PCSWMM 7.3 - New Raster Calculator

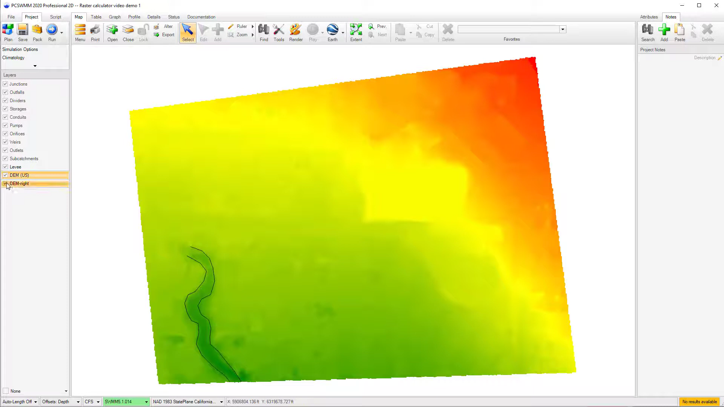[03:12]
Note, you may need to adjust the rendering, as the cell values have changed,
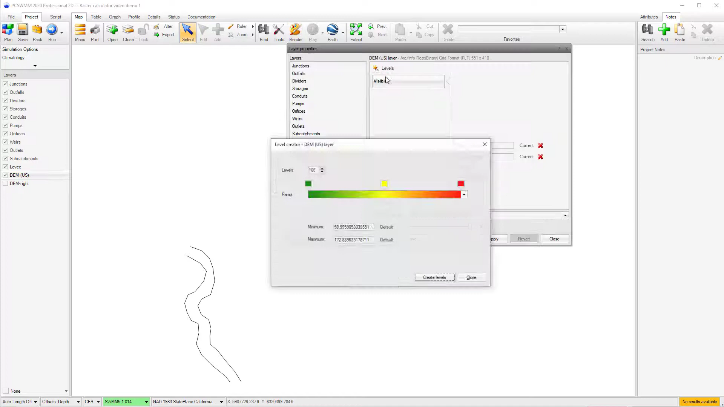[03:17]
which may not be suited to the original rendering scheme.
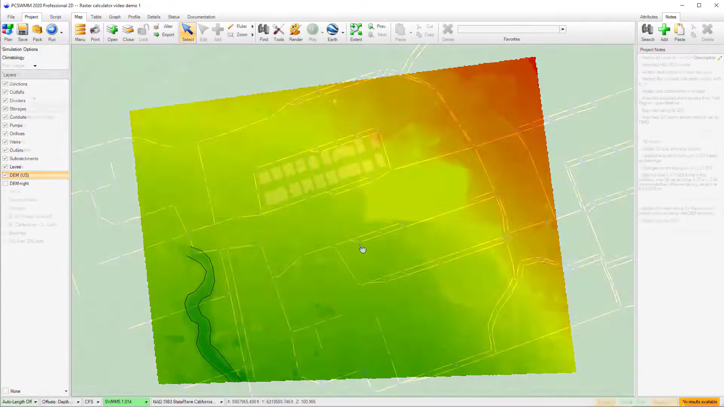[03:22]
The raster calculator can also be used to remove or modify features in your DEM.
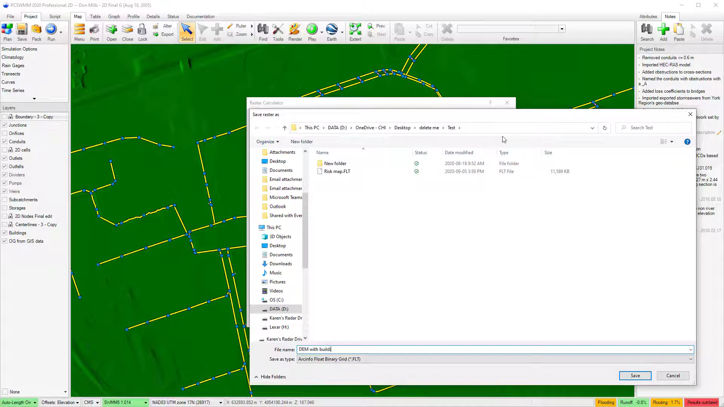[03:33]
For example, I could add buildings using a building's footprint layer as a masking layer. In this case, I have specified to set all the buildings to have a height of 25 meters.
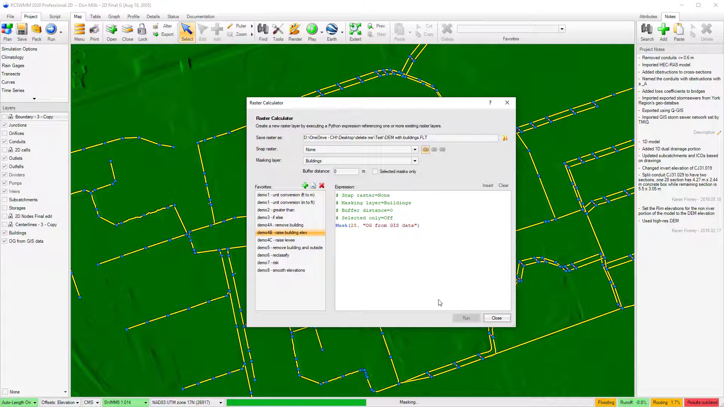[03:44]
However, the user could set each building to the correct elevation by using the selected masks only option.
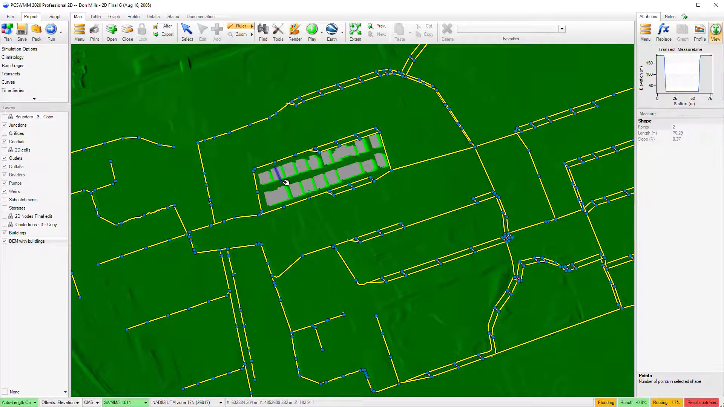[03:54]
I can also apply the new raster calculator to create risk maps using results from a 2D model. In this case, I have exported two sets of results from the 2D mesh.